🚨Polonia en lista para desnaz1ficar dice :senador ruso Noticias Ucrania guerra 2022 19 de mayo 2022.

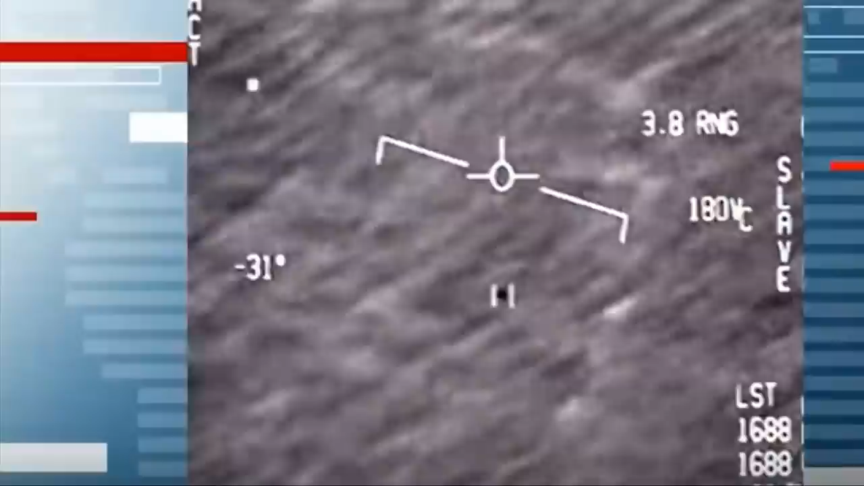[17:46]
sin embargo, en algunos casos que tienen datos,
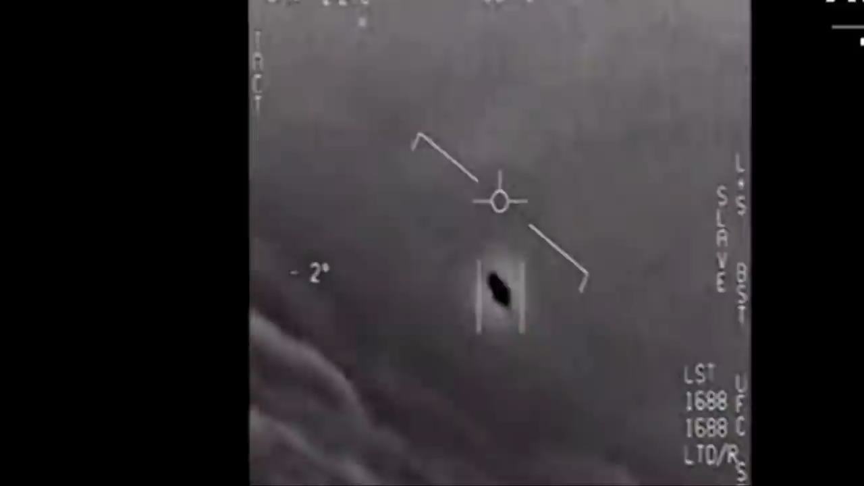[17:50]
los análisis simplemente no han sido capaces de reunir una imagen completa de lo que pasó.